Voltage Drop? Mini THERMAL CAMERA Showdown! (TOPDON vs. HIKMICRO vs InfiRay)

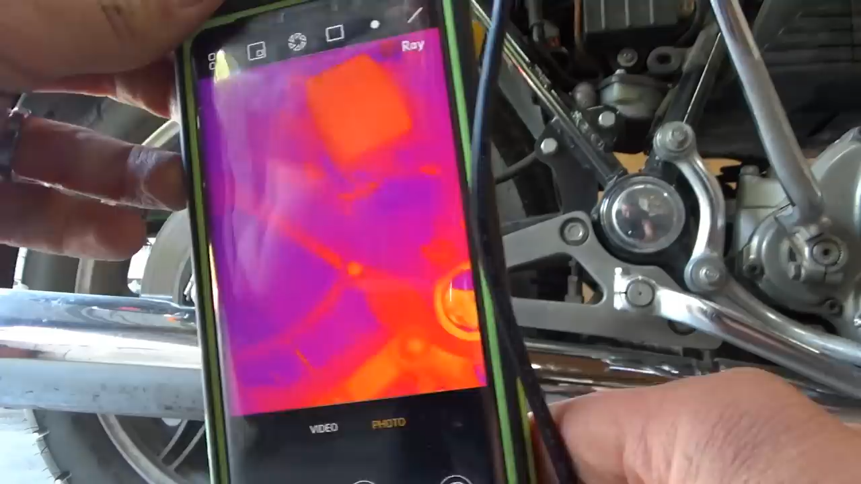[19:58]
so that wire cools down pretty quickly so let me run the bike for a second
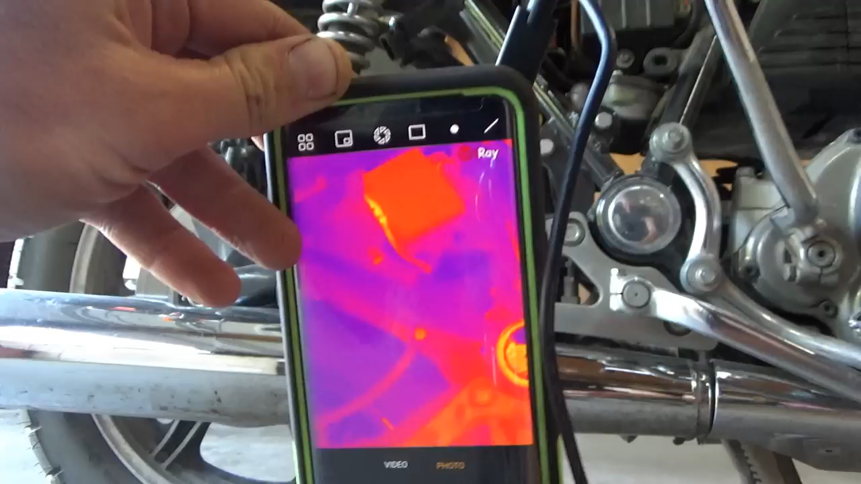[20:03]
all right check it out you can see the hot spot by the battery
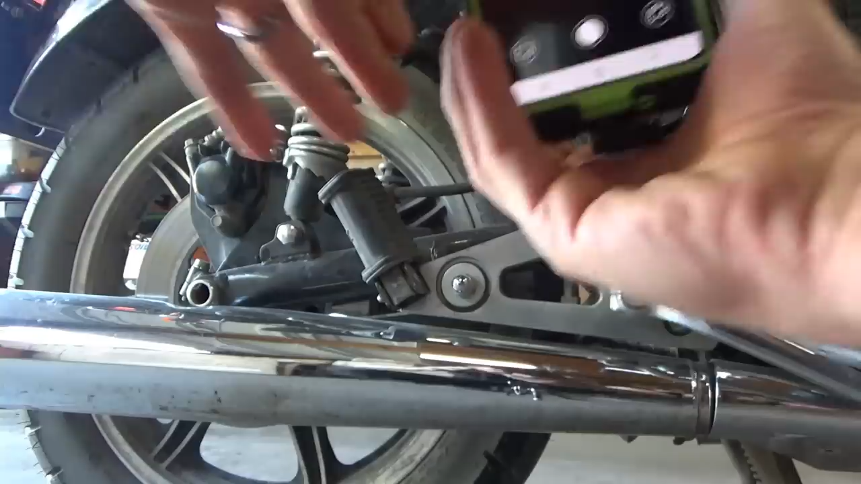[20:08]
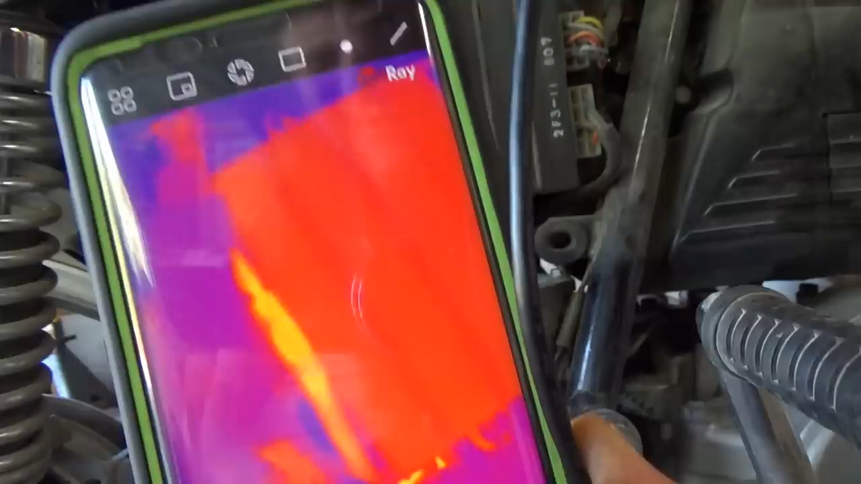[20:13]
there it is yeah that connection is definitely heating up now when you're
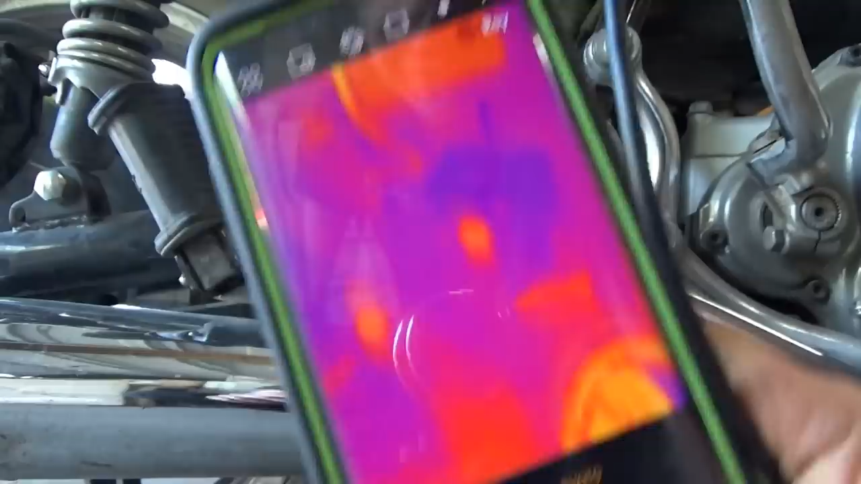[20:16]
this close you can always adjust the focus
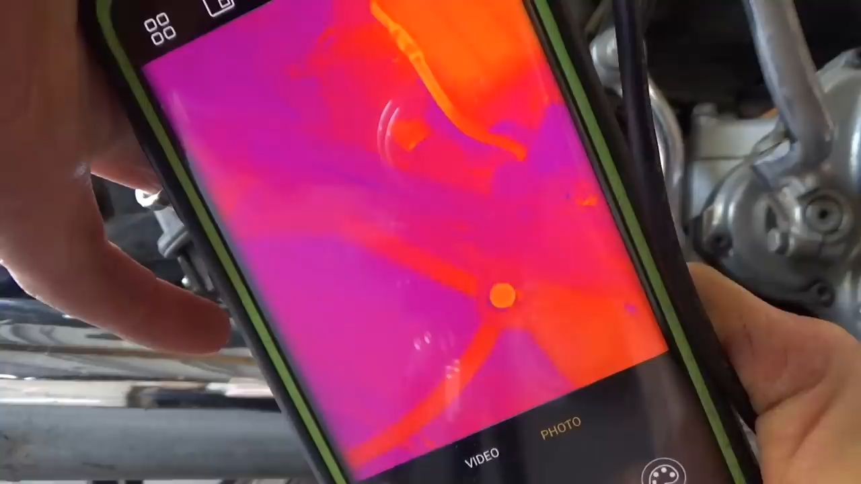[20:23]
you get it the image just amazing
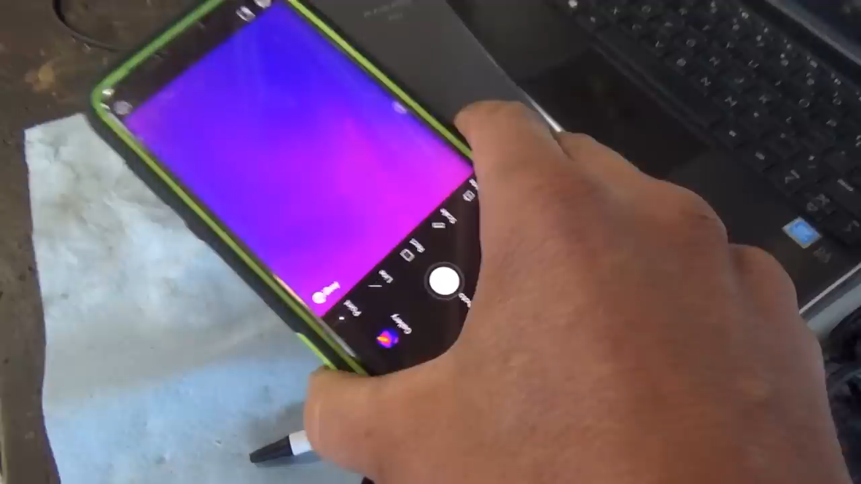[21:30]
we come here and we're really close the image quality is just outstanding
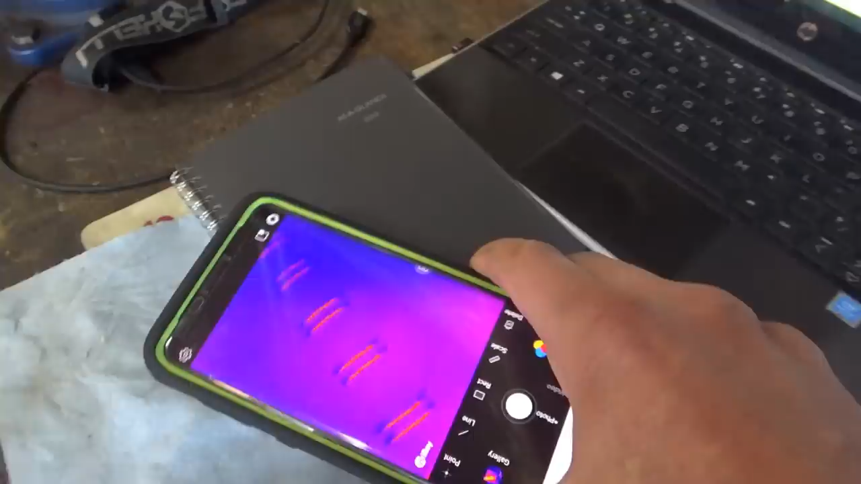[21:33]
we're going to see the the individual binder rings
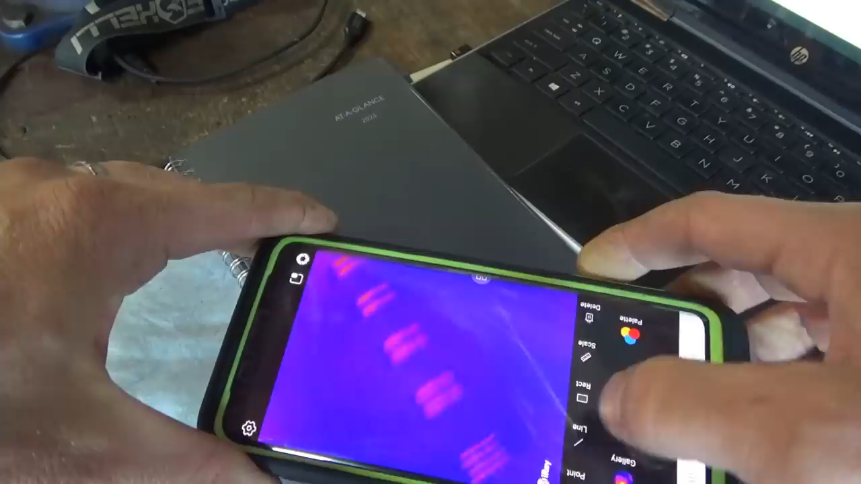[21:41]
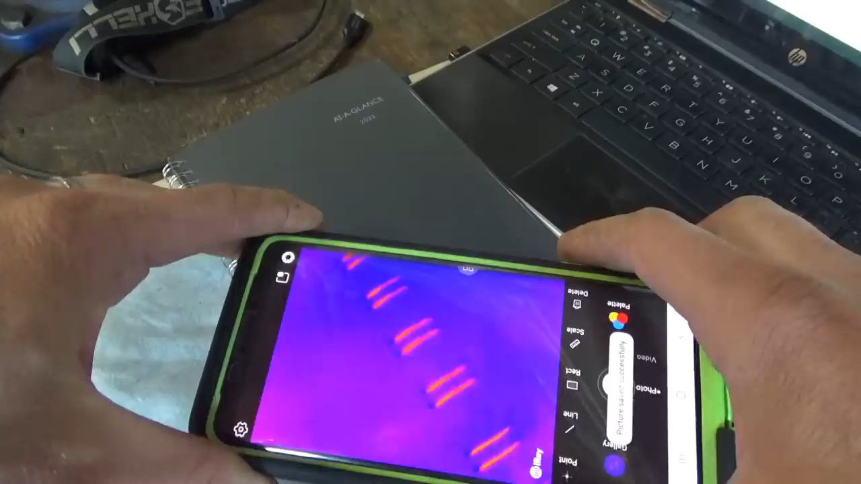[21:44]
clearer than probably any of the other cameras
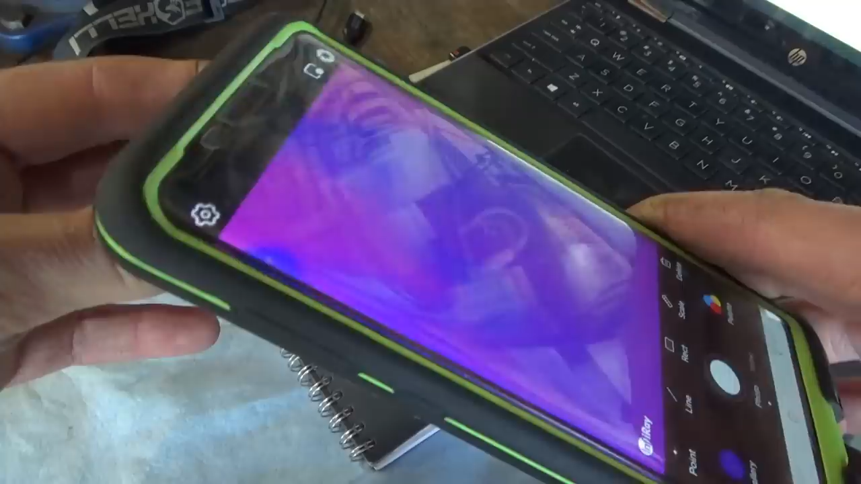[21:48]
however if you're usually for automotive diagnostics you kind of want to take
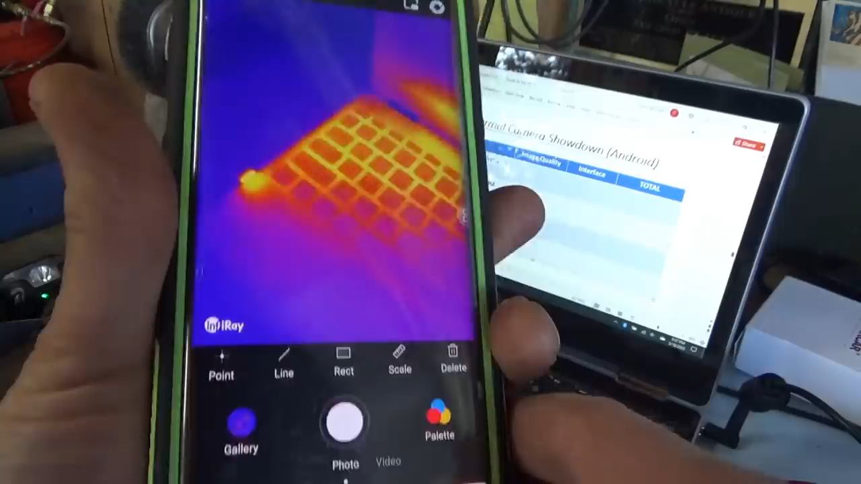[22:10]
i'd say that the image quality here just with the regular you know without the macro lens
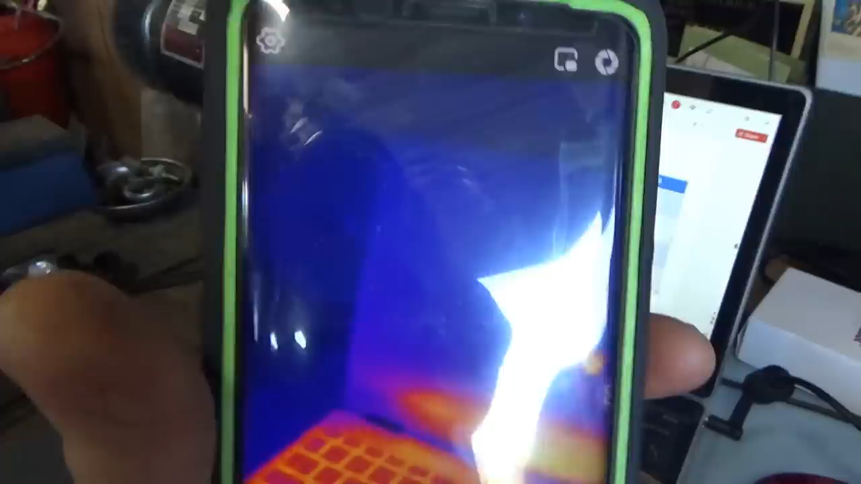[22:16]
is probably a little worse than
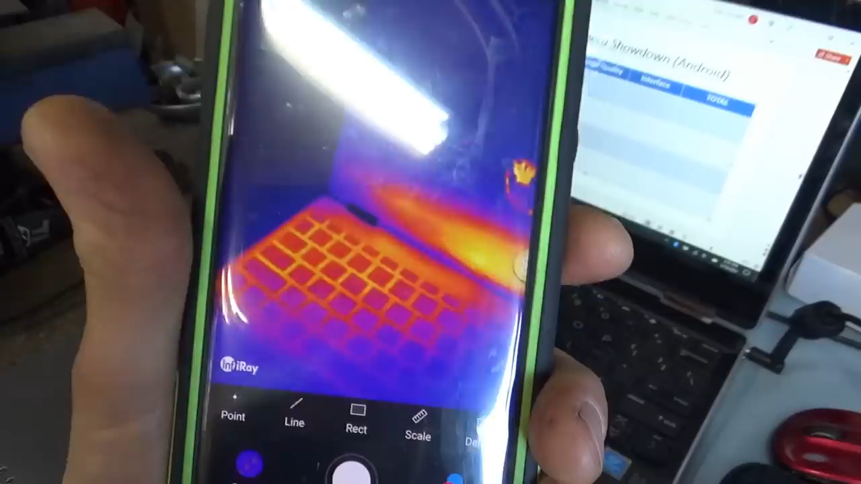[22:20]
the the other cameras let's see we do have a scale
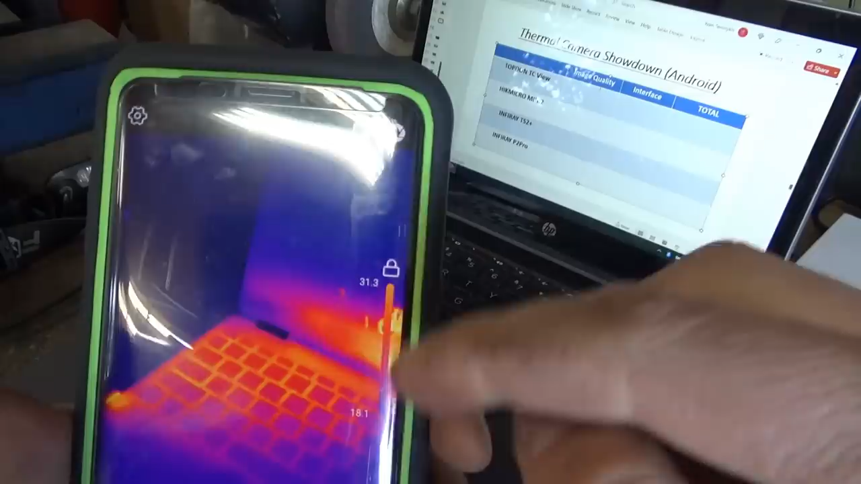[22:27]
that's nice and we can rotate and flip the image and it'll remember
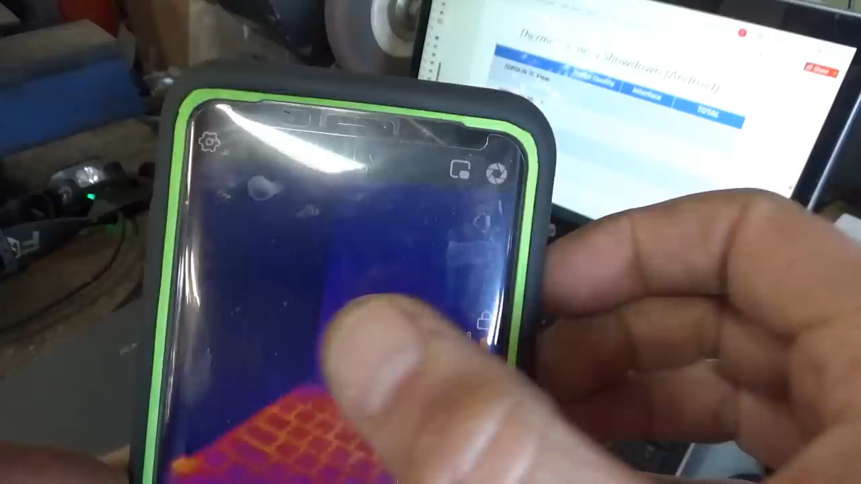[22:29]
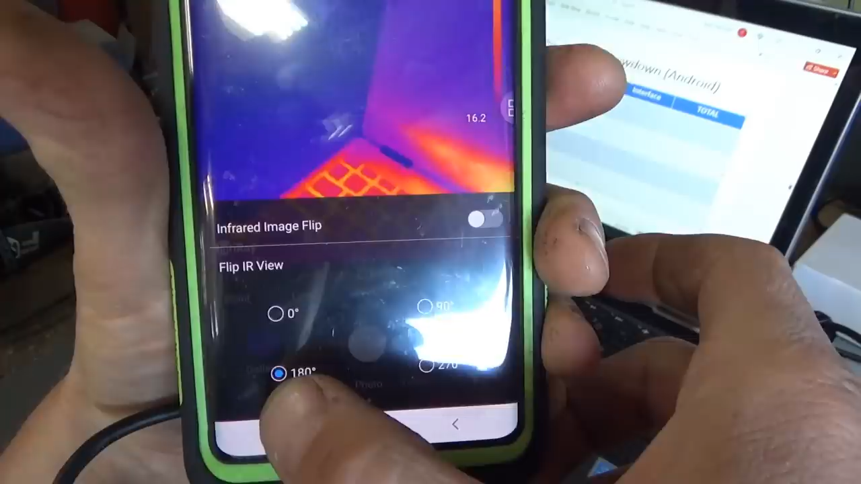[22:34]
so right here i have it set at 180 if you set at zero it'll actually you know be upside down so
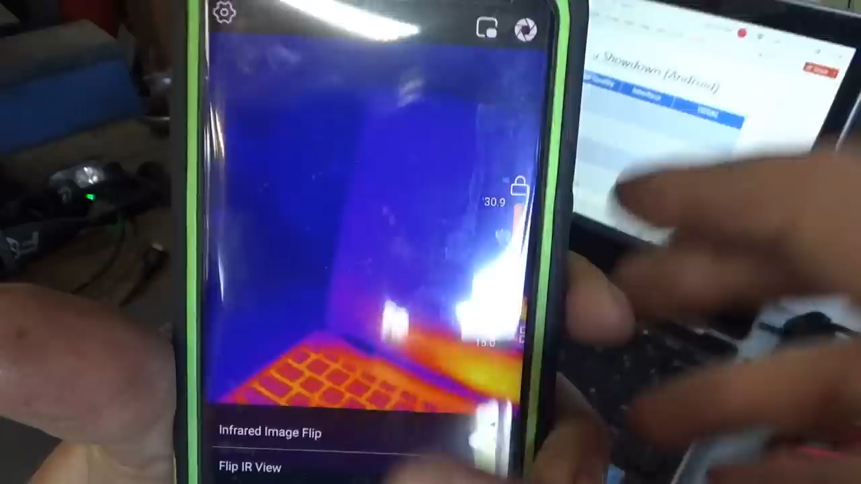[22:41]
it's nice that the app remembers your settings here i
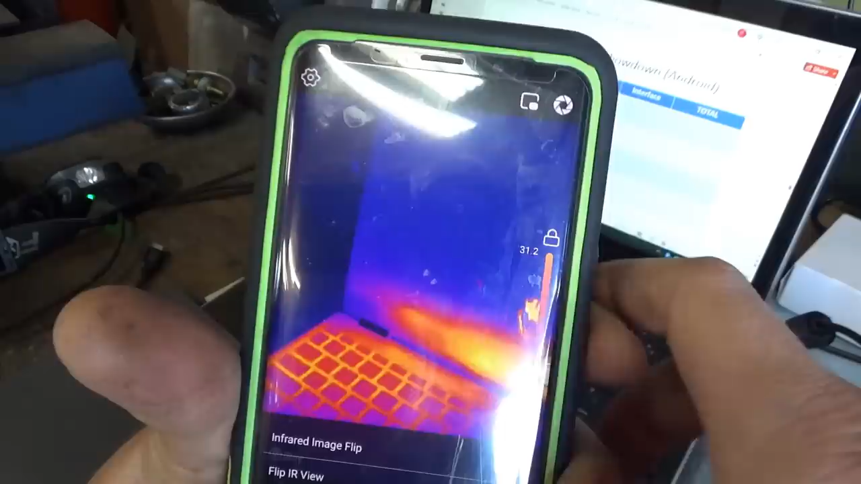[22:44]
like that and you can flip the image you can mirror the image for whatever reason if you want
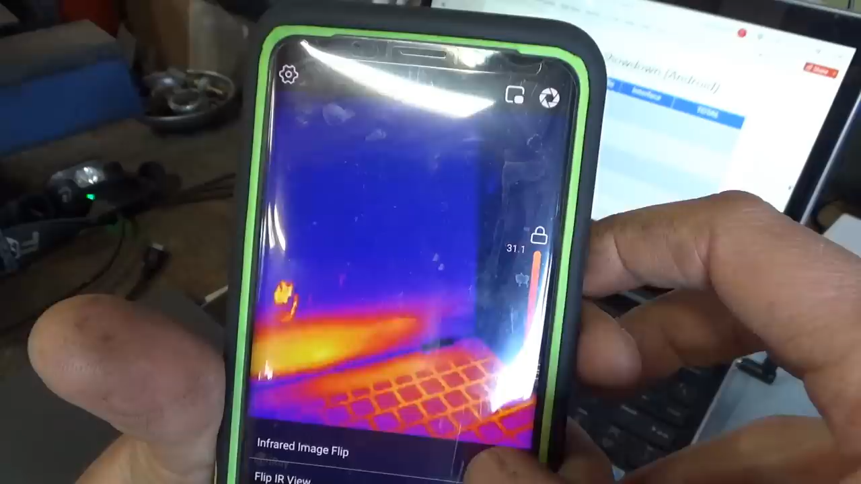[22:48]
but otherwise you know pretty standard photo video